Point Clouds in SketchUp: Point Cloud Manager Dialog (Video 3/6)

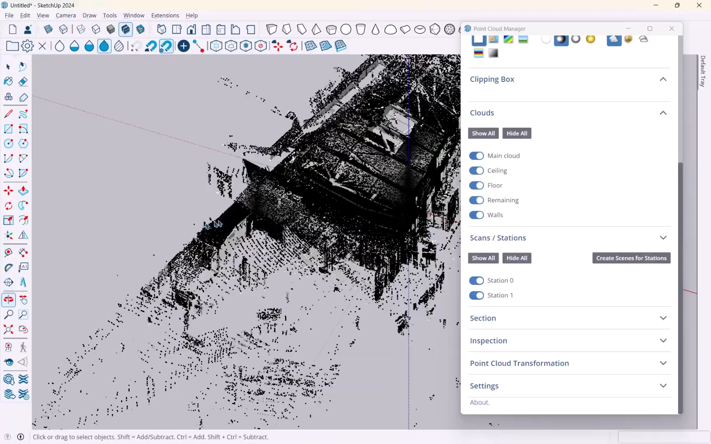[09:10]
Then, as you may have seen here in my scan, actually, let's look inside again.
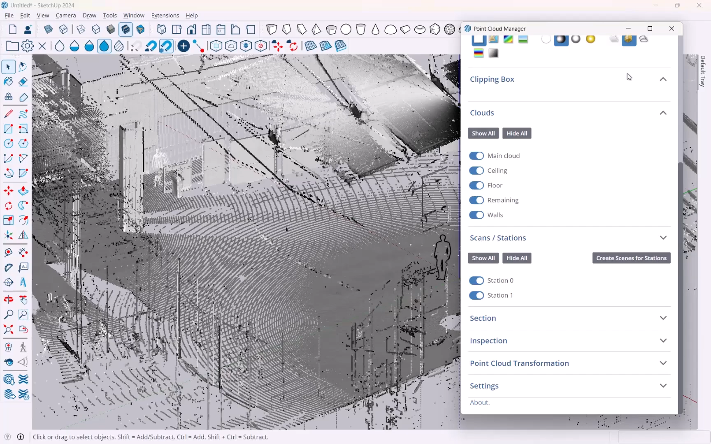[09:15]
There are only two stations that I have.
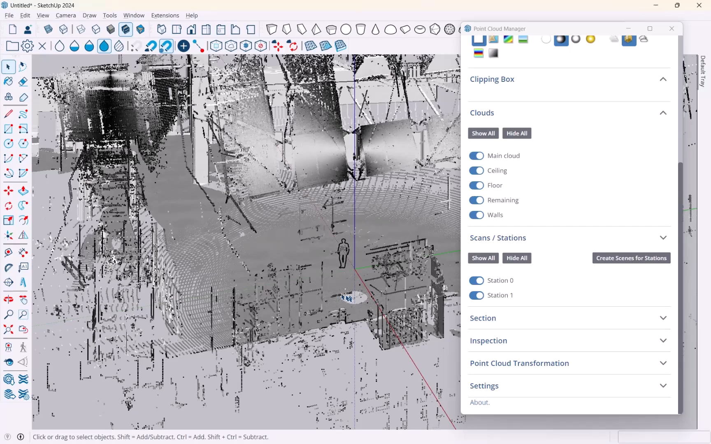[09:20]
There was one here and then there was one over here, the two circles, basically. I only did a preview scan for this.
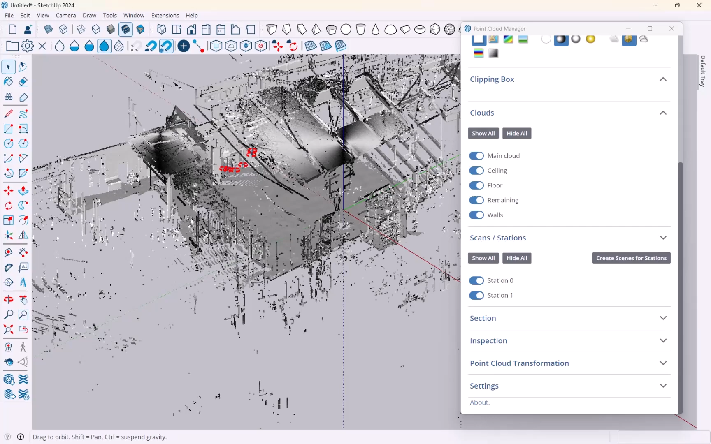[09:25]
So this would not be a real production scan, but it's enough points for us to work with. Anyways, you see down here, those are shown too. And I actually can turn on and off the points that belong to each of those stations.
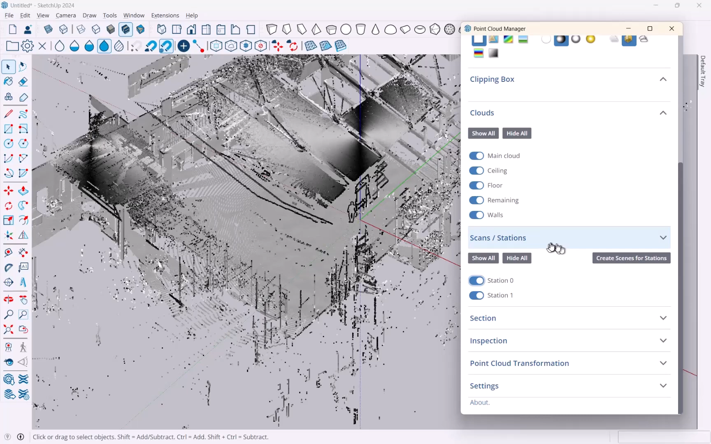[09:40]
It can be useful, again, to limit view or to, you know, enable view or all of those. All right.
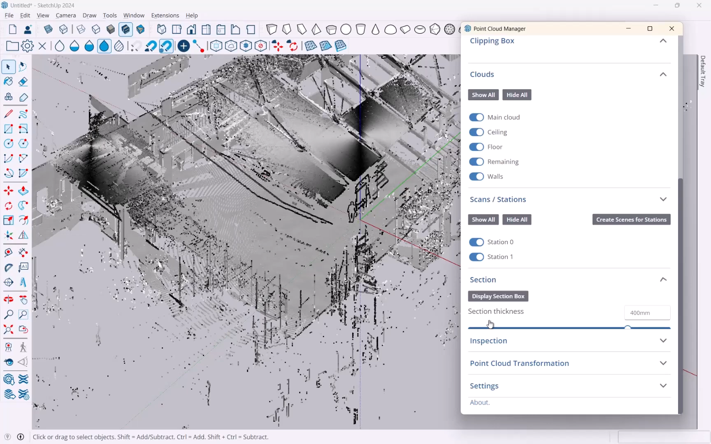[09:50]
So then if you go further down here, there's a bit about sections where you can use SketchUp sections.
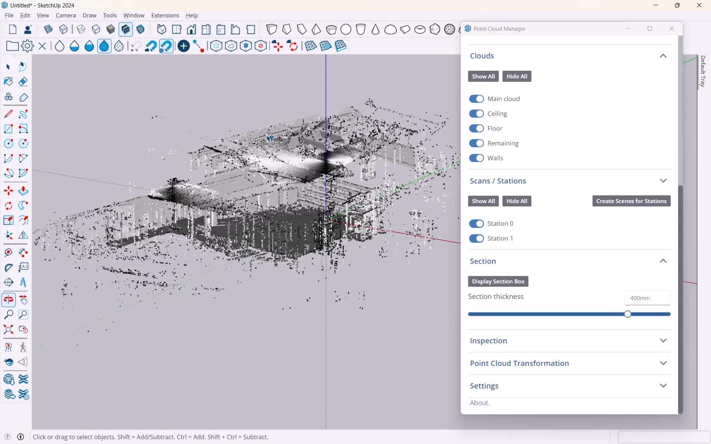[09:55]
This is something we can cover later a little bit.
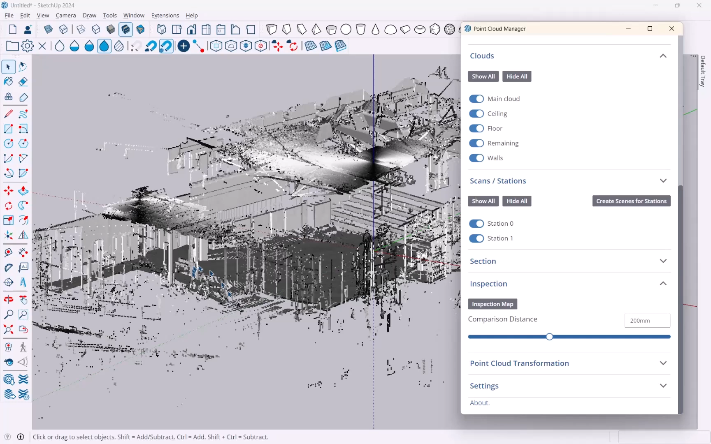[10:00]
Inspection is a tool to verify how good your modeling is as compared to the point cloud. So also something that we're going to work with later. And then you can transform your point cloud.
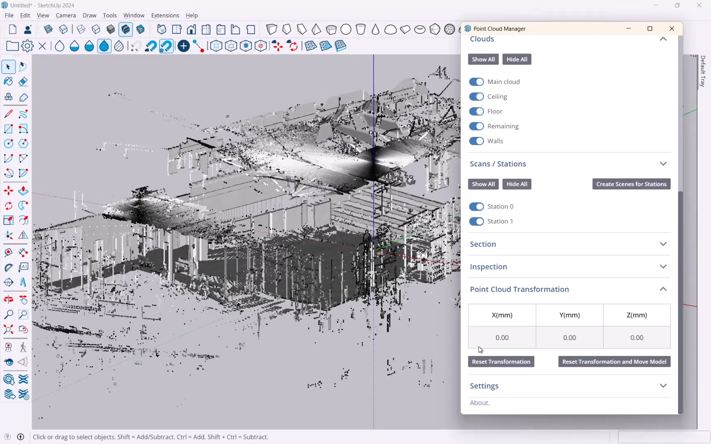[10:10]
This would typically be your first step.
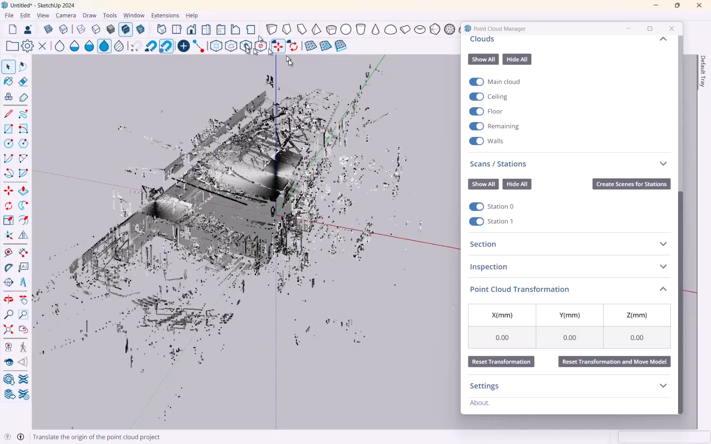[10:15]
I did it not as my first step right now, but just in terms of what's happening.
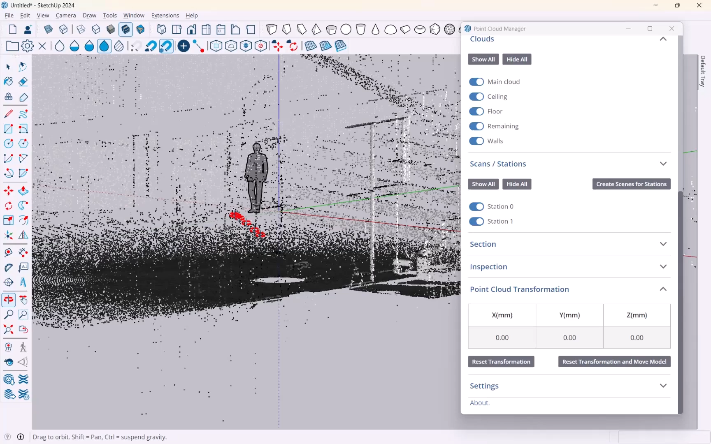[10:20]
If you look at my origin in SketchUp right here, you can see roughly what happened,
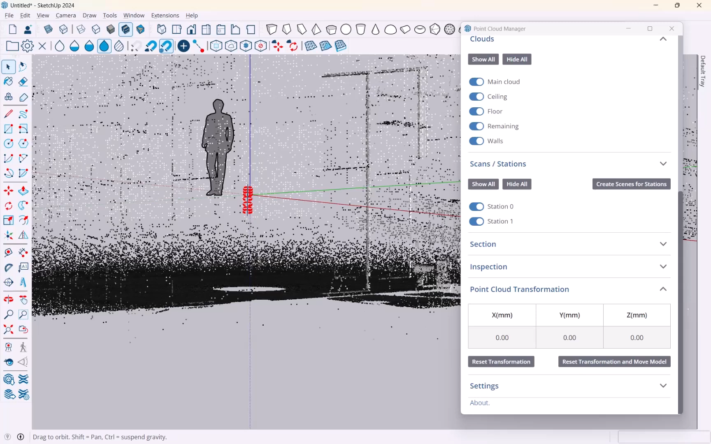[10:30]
which is that the point cloud comes in with its origin being the eye height of the first station. This was my first station right here, placed at the origin in SketchUp.
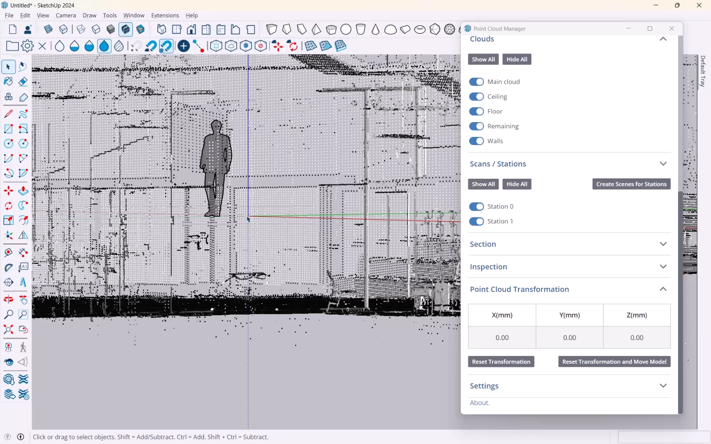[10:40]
This may or may not be useful. And you can, you know, at this point here, fix it. So you can basically see the transformation down here. We don't have any transformation, but then I can go up there to my toolbar and I can move a point cloud like this.
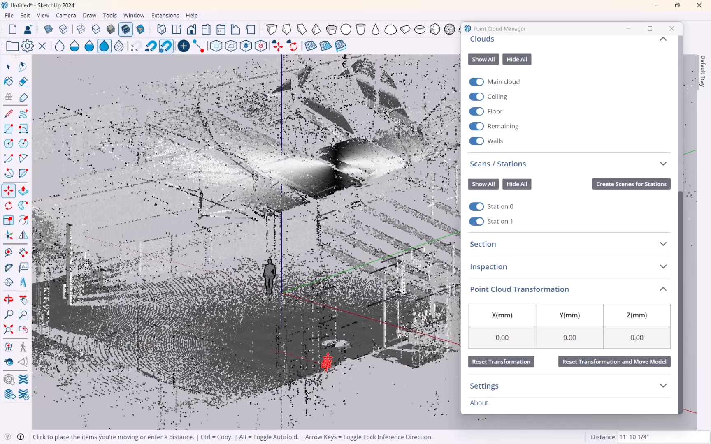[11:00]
Or I can rotate a point cloud using SketchUp's usual tools.
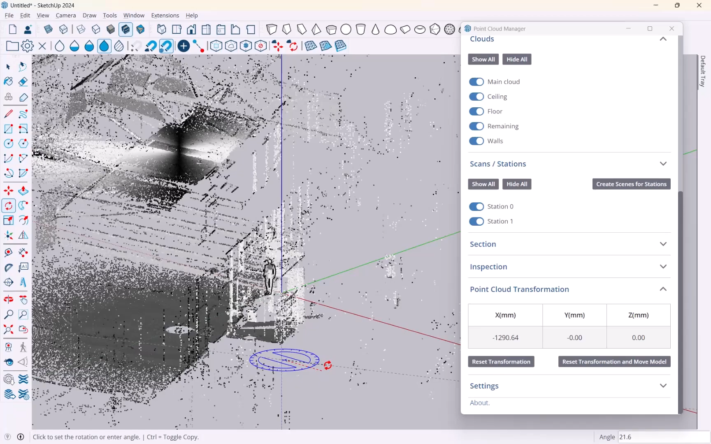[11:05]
So this is very nicely implemented, very easy to use. And then once you have it placed, as you can see here, now I've got my transformation mentioned here.
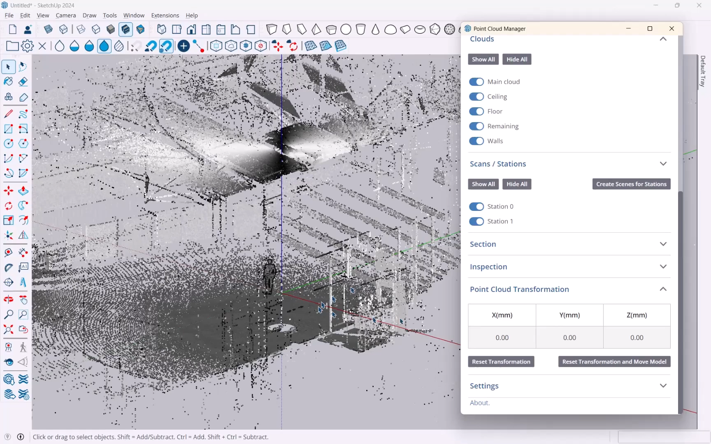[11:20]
And I can, of course, always reset it if I need it and get back to where it was.
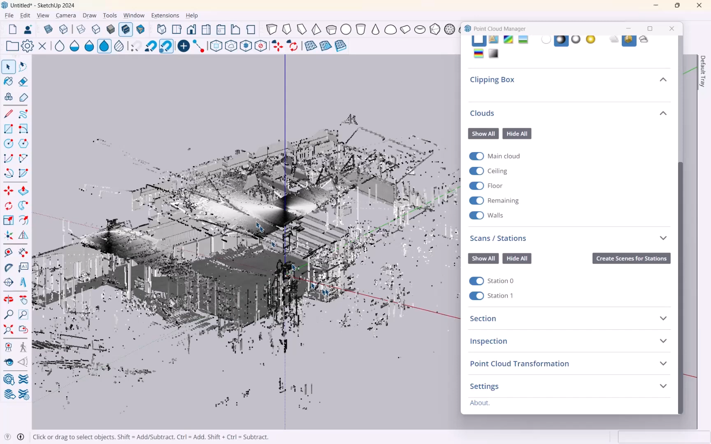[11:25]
All right. So there's that. And then there is a few settings done here.
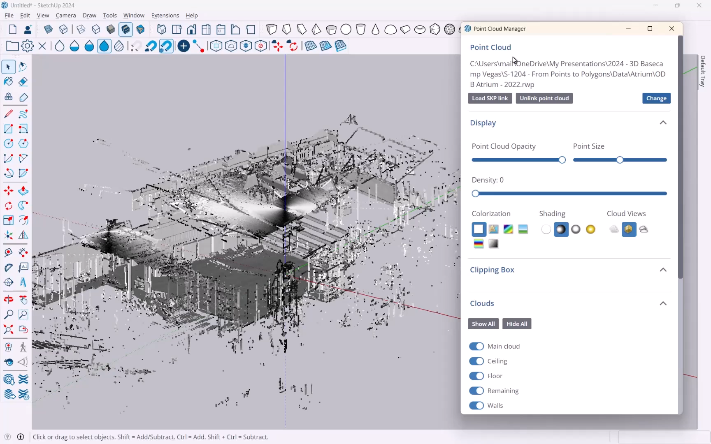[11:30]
But in principle, that's what's in the point cloud manager.
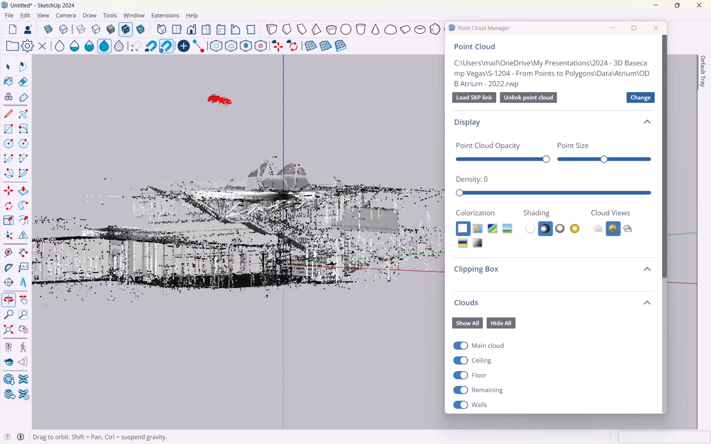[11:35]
And that's typically how you start, you know, setting up your work and your workflow with point clouds and SketchUp. And just to quickly walk you through the toolbar, I've looked at a few things already. So the first buttons allow you to load a point cloud, to unload a point cloud. Then all of these here are basically this, you know, visibility part. Because once you start modeling SketchUp entities, you do need to see things. Then next to that, you've got the snapping tool. And we'll use that quite extensively,
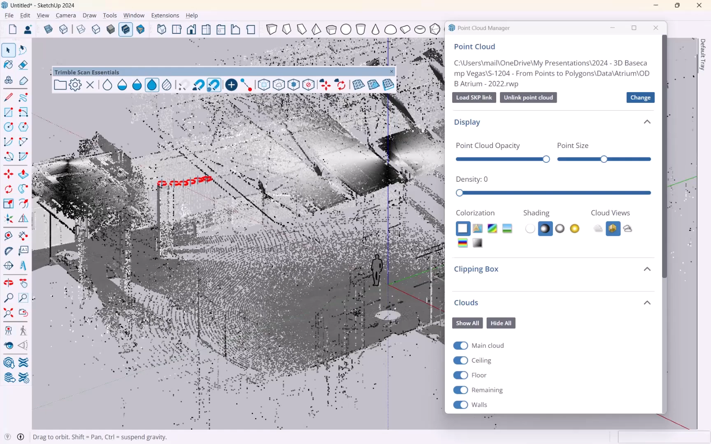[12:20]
but you can snap to SketchUp or you can snap to a point cloud, which is really important once you, you know, have something and you may have to, you know, reach behind the point cloud to snap onto something in SketchUp. In terms of drawing tools, there's a construction point tool and a guideline tool. Those are, of course, not, you know, necessarily in SketchUp's tool set. So that's why they're here. But you can use, you know, SketchUp's tool set as you know it, or you can use all of this here. Next is this section here about clipping boxes. And I'll show you that in a second, what you do with that.
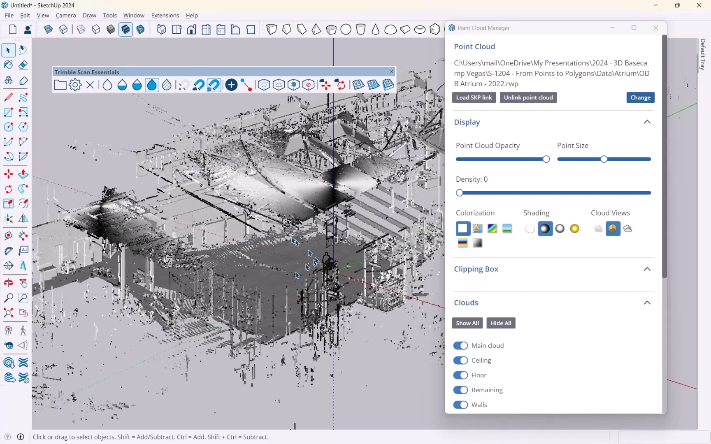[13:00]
Then we talked about moving and rotating a point cloud a second ago. And then the last few are a great feature to actually make a ground mesh from a point cloud automatically, which is, you know, creating terrain. And I'll show you that as well. Okay. So that's a bit of an